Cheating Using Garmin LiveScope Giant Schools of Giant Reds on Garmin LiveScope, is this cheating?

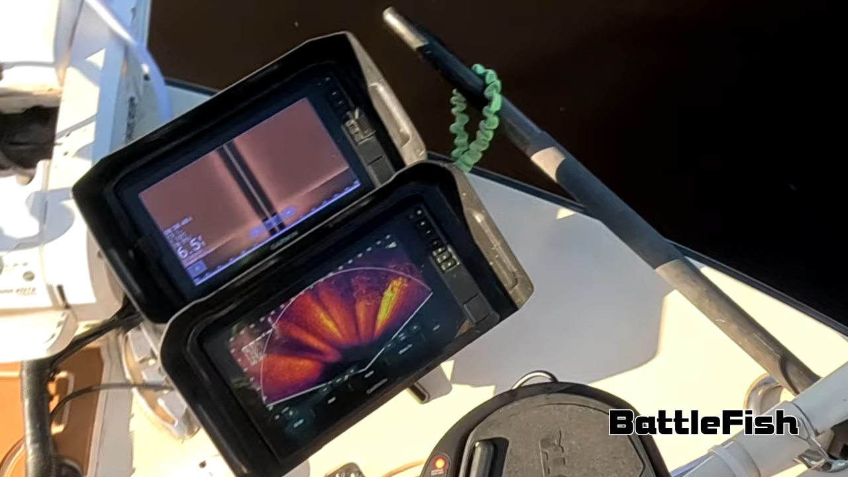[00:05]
okay we got a school of fish right over here big school holy cow let
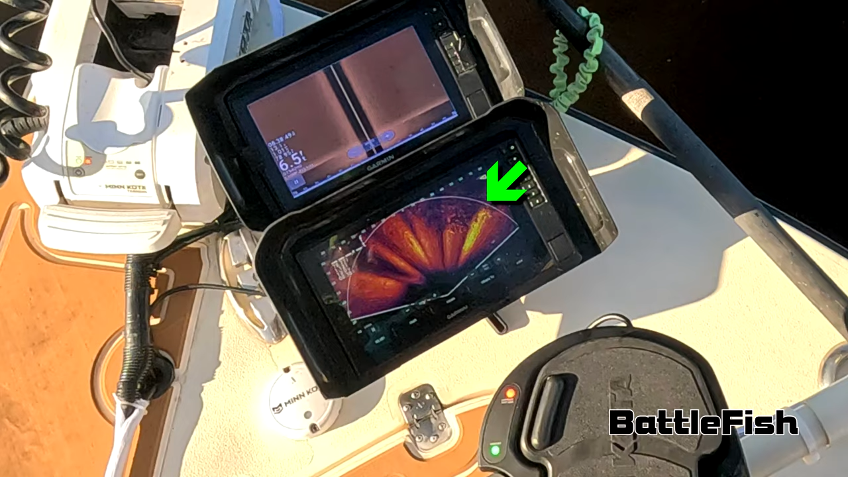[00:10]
me get let me get the angle on it oh my god it's huge get your bait out of the water get ready